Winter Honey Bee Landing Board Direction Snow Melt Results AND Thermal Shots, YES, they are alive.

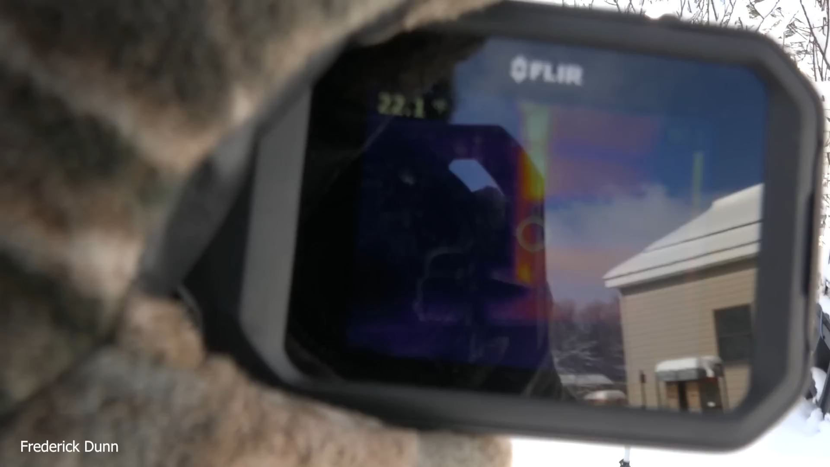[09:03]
As I mentioned before, I do come back through and scrape off the entrances with my clean-out tool,
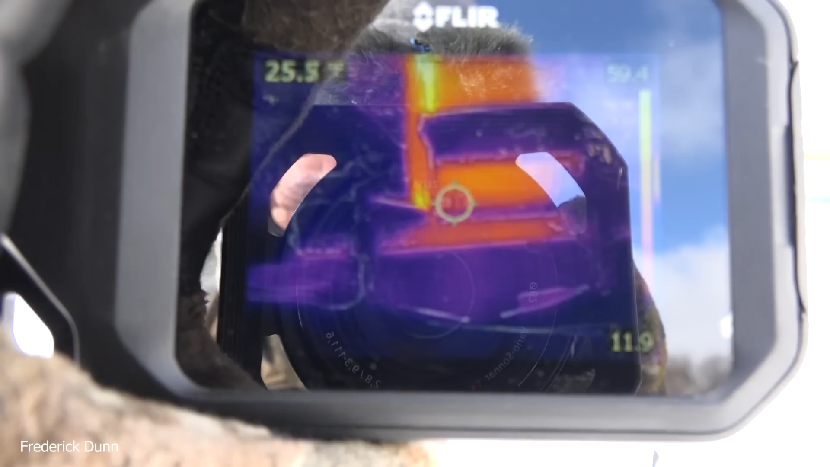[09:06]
the long skinny blue one that we've all seen. But to hear again on this one, look at that.
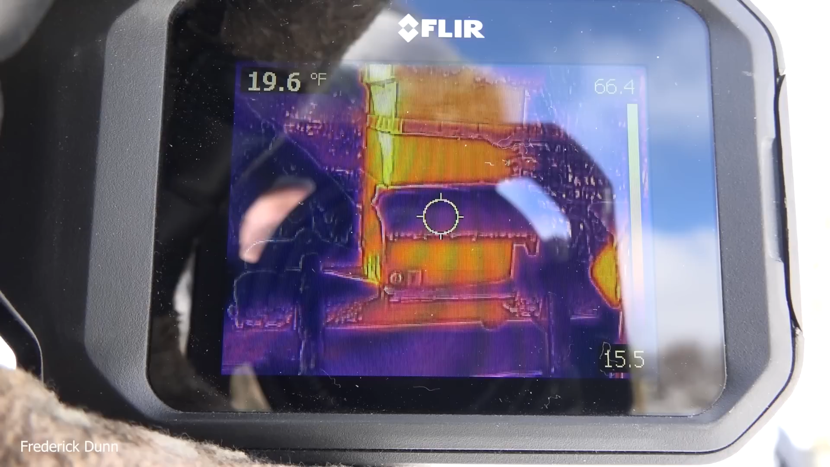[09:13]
On screen: spot 19.6°F
36 in the shade.
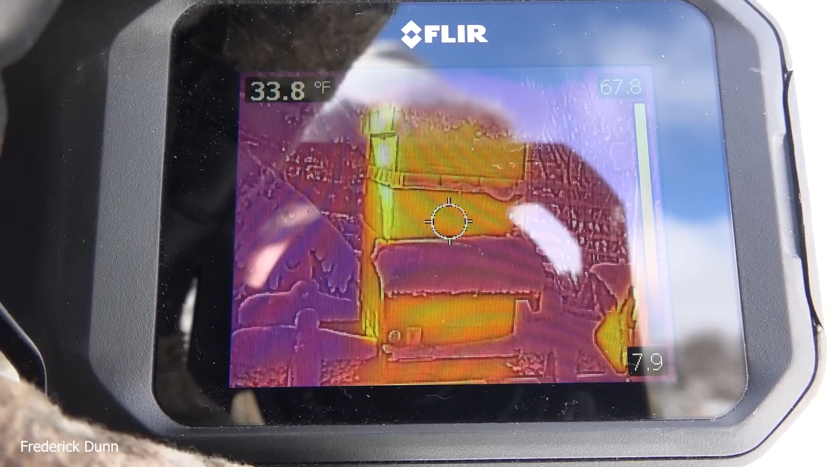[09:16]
On screen: spot 33.8°F
So here, not only is there a good-sized cluster in there, but they're still low, which means they have lots of honey above them.
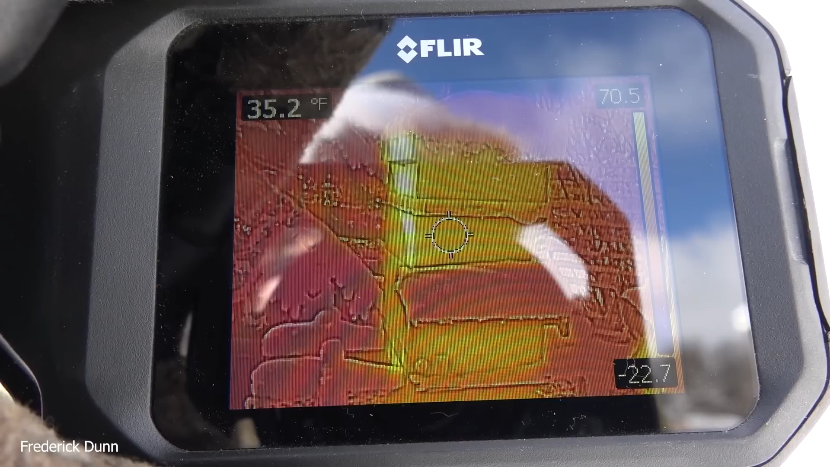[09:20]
On screen: spot 35.2°F
And they're making a tiny dent on the Hive Live Fondant.
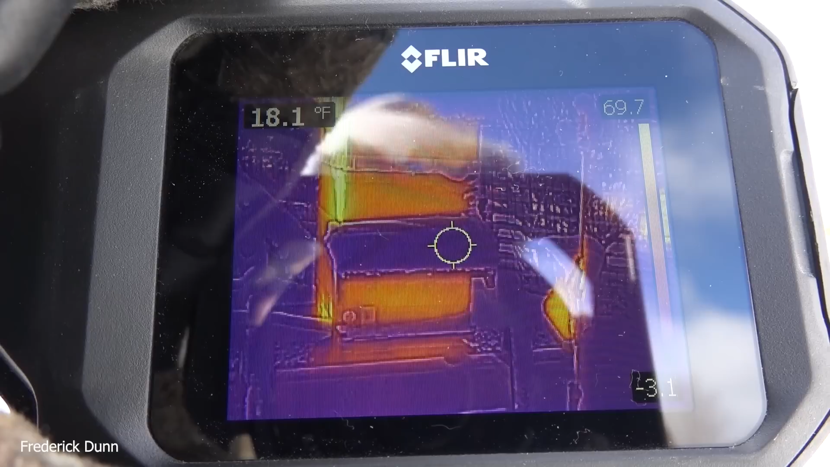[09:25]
On screen: spot 18.1°F
I have not had to replace a single pack of Hive Live Fondant yet this year.
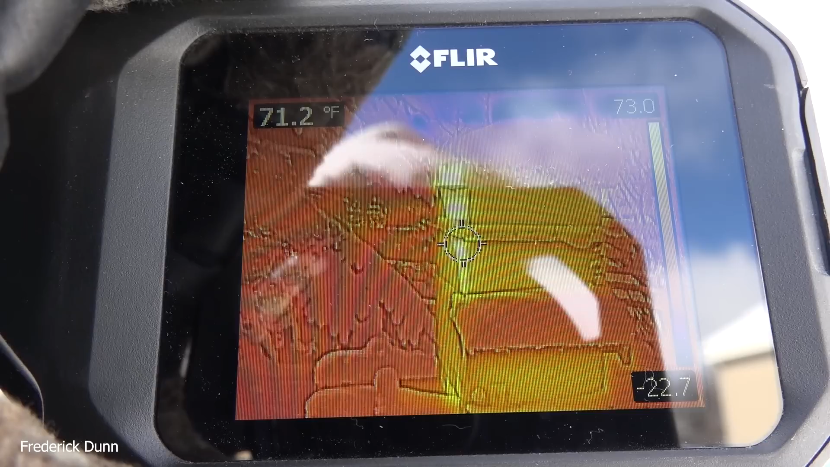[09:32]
On screen: spot 71.2°F
So on the next warm day, of course, we'll pop the covers and look at the fondant progress. But right now, because it is so cold, we're not opening anything. We're just doing surface thermals.
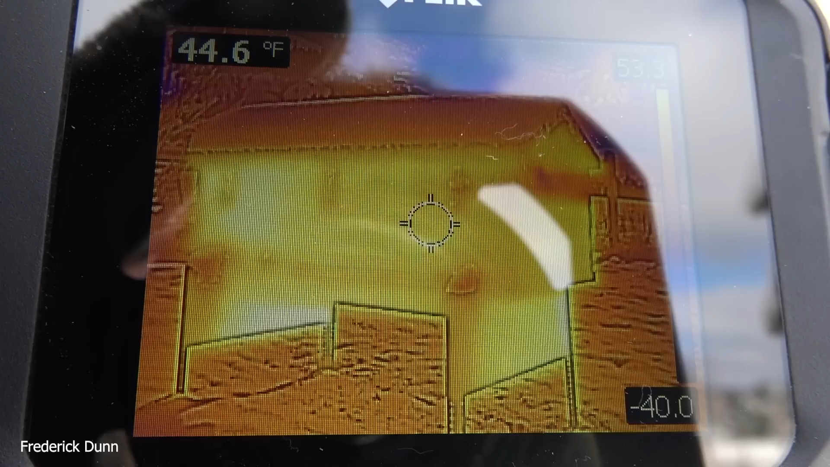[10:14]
On screen: spot 44.6°F
But I can tell you ahead of time, this hive is alive. Look at the scan here. So towards the left, even on the shaded side, we can see that the temperature does go up.
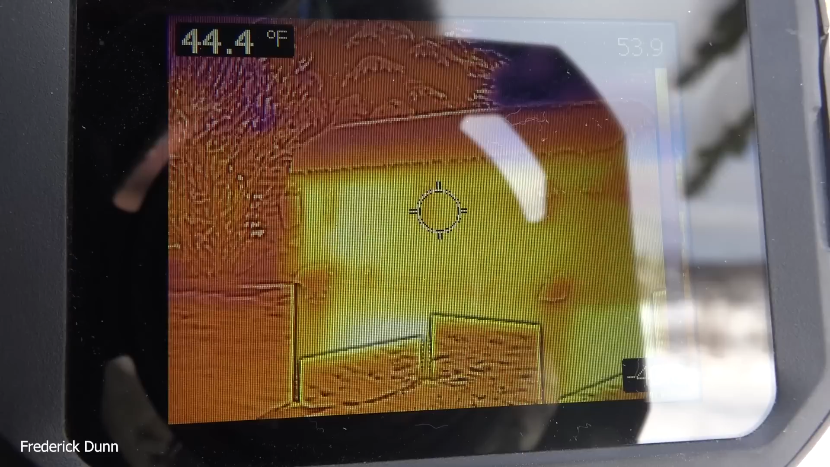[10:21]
On screen: spot 44.4°F
It's at 44, 38, 47, 49, 50. So even if this is inaccurate, the increase in temperature as we scan across helps us locate where the cluster is inside the long langstroth.
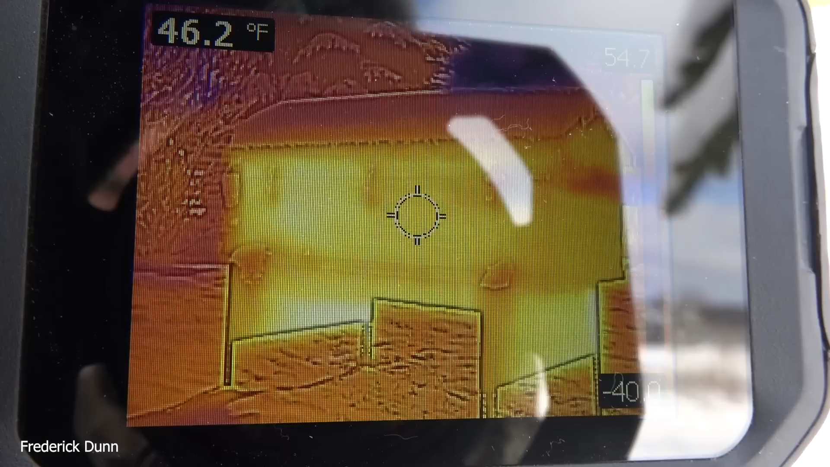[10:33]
On screen: spot 46.2°F
So these guys have plenty of honey left in this hive and adding insulation to it definitely boosted them.
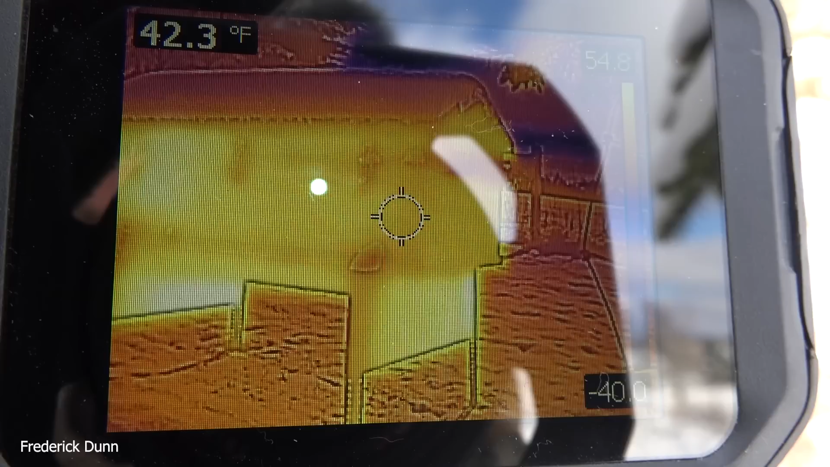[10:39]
On screen: spot 42.3°F
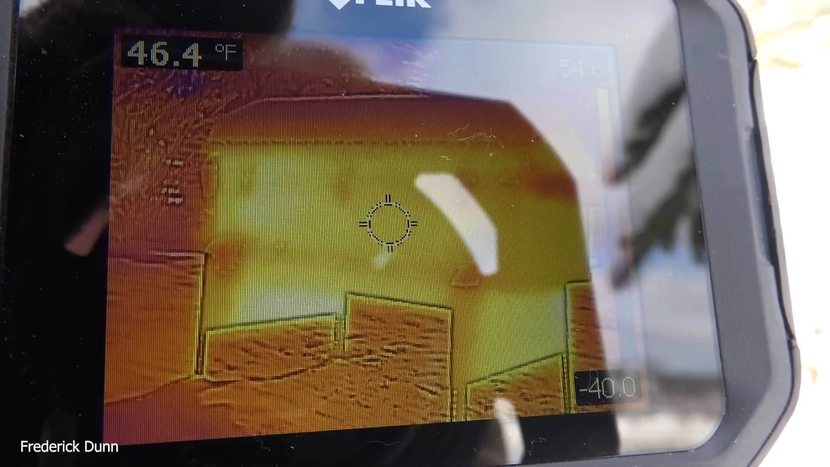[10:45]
On screen: spot 46.4°F
And again, we're looking at the north side of it. So the entrance is on the south side. We'll take a look at that in a minute.